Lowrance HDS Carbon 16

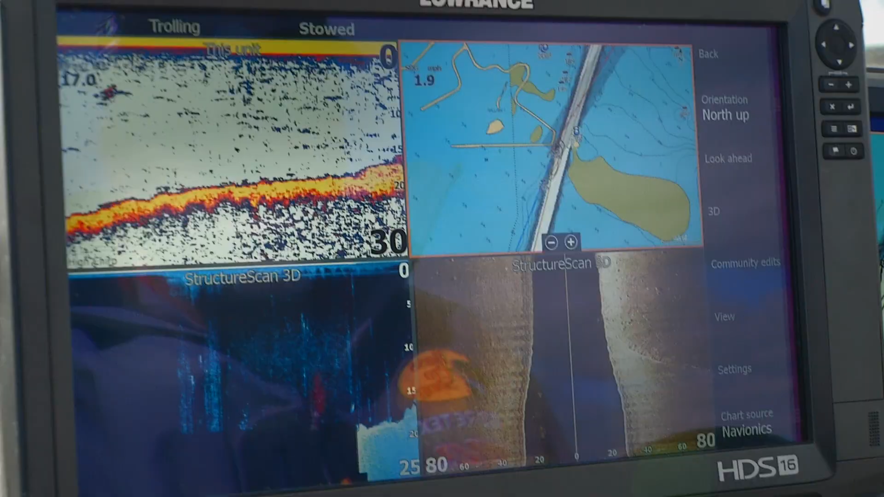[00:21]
Thus enter the 16 inch screen on the Lowrance HDS 16. Now a lot of people would think well why do you need all of that screen reality?
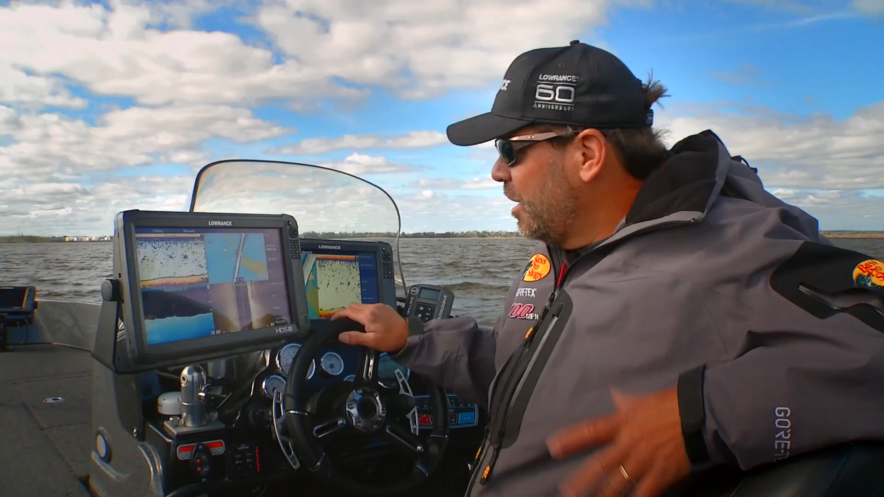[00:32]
It's because there is so much data. You know take a look at just this screen alone. We've got a GPS on here, we've got conventional sonar on here, we've got our down scan sonar, we've got our side scan sonar. Up on the top we've got information about our XI5 trolling motor. You can even put a bar out on the side with mercury vessel view data about the engine back there.
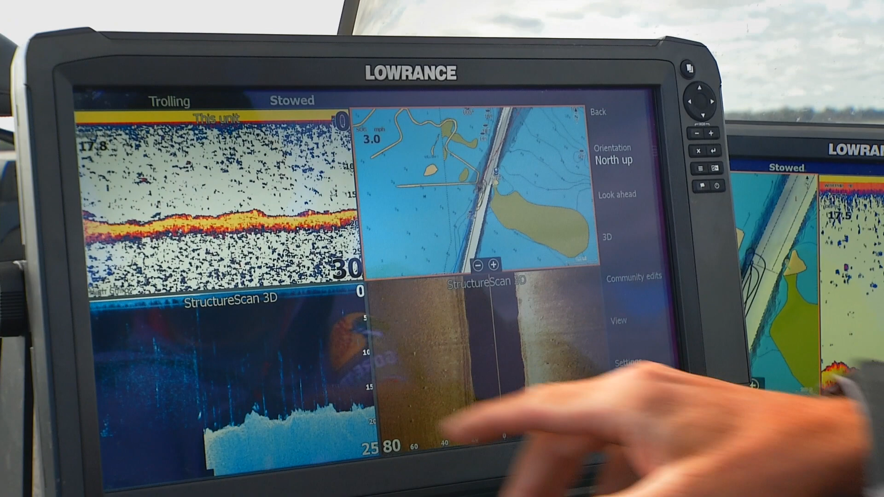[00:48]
So all kinds of data,
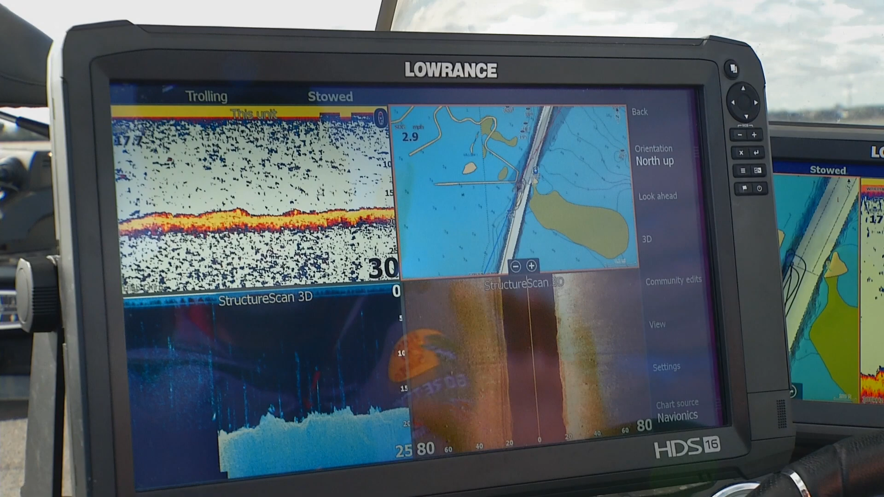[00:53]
in fact they say that this 16 inch screen has basically got the equivalent of four seven inch screens right on one unit.
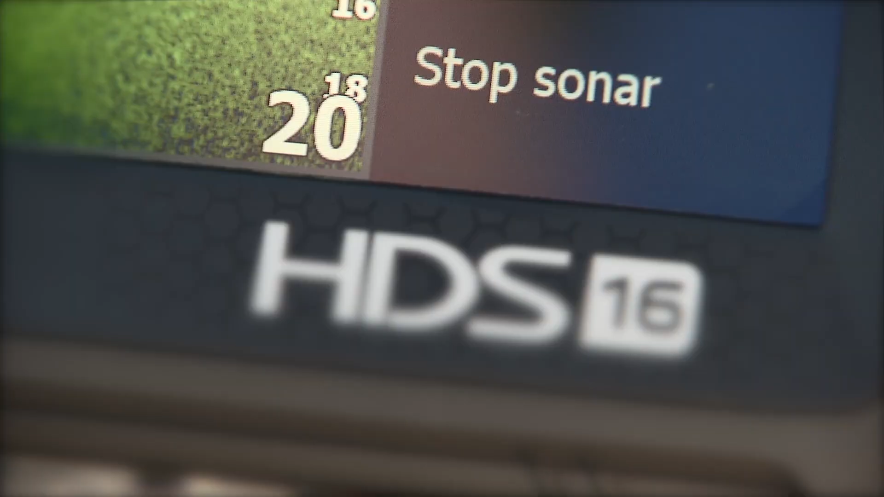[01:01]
Now to process all of that data this 16 inch unit is actually called a carbon unit. It has a dual core processor.
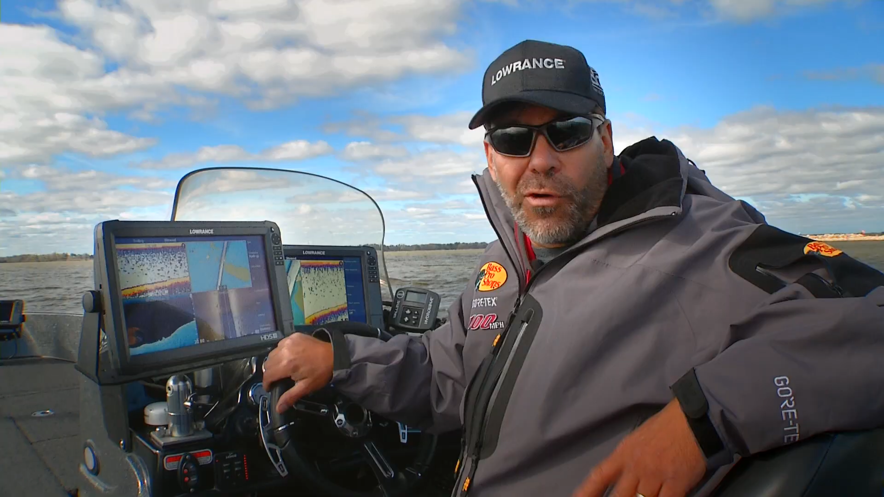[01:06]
Fancy term for it, it's got two computers in it which allows it to update things a lot quicker.
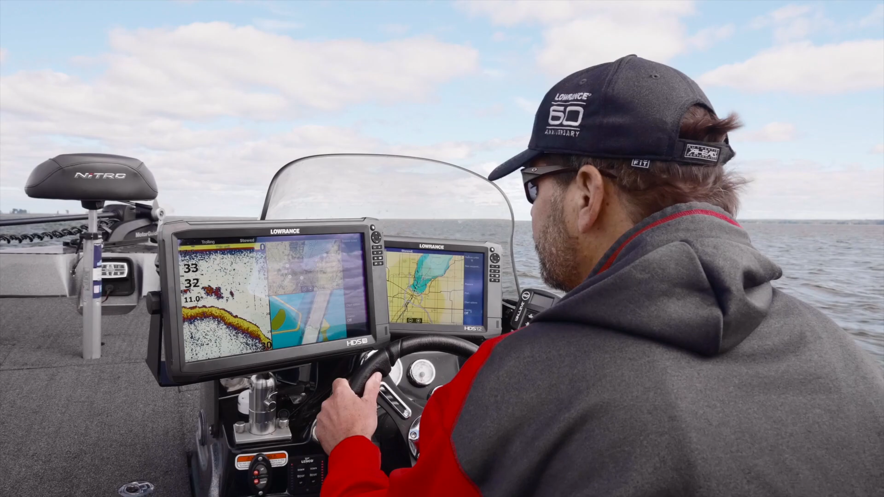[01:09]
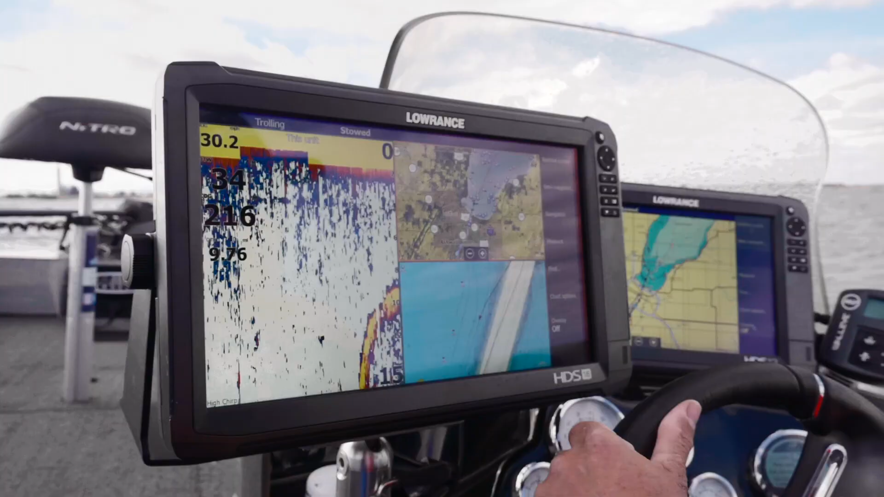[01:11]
You're gonna especially see that when it's updating that mapping when you're running across the lake.
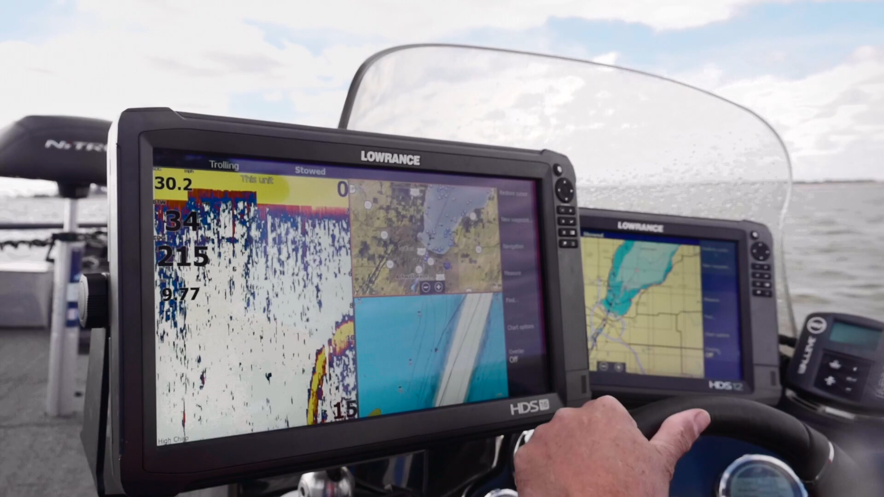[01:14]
So you got all this information. When do we actually use this information and when is that bigger screen nicer?
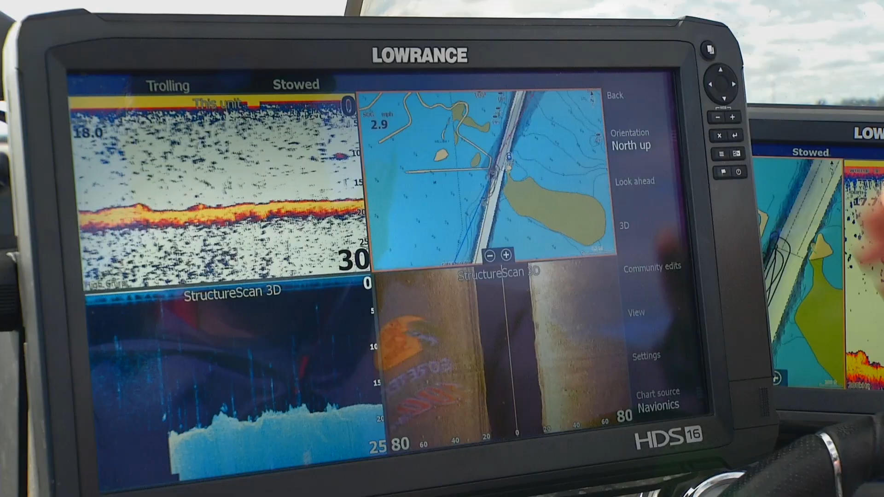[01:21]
The first one, I'll go to a screen here that I actually use a lot of times when I'm running across the lake.
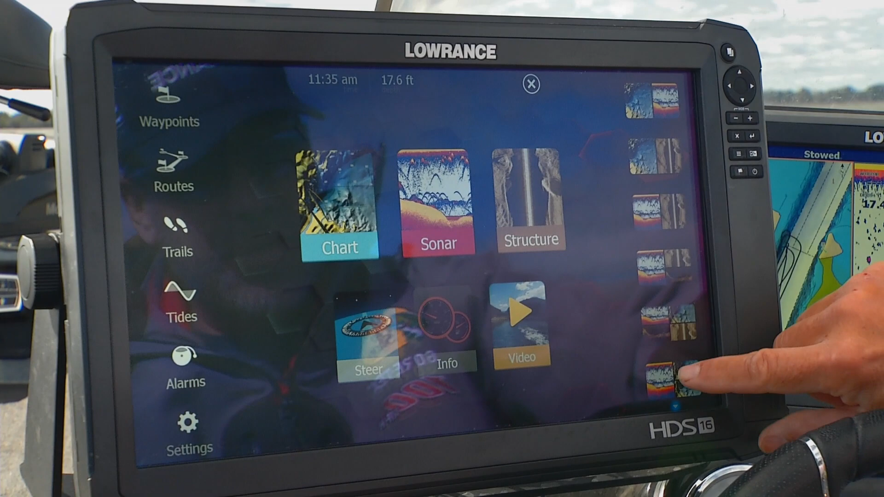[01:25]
You know sometimes when you're running it's a little bouncy and stuff it's hard to pick out information on here.
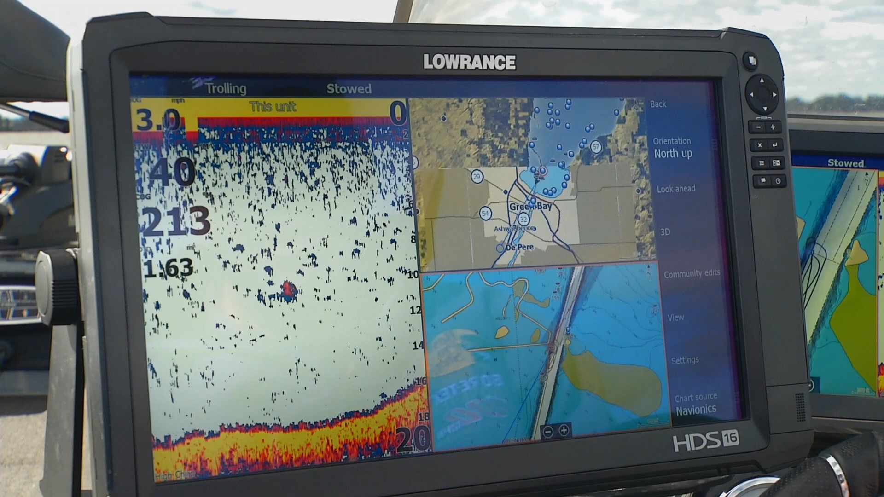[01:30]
Everything's bigger on the 16 inch screen including things like your your overlay data.
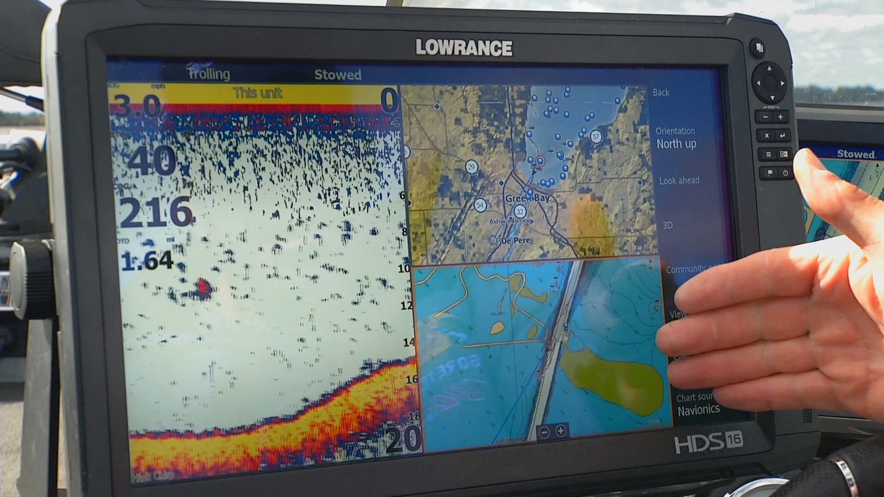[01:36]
You know many people don't realize but you can put a lot of the data as individual boxes on here and you can control the size of them.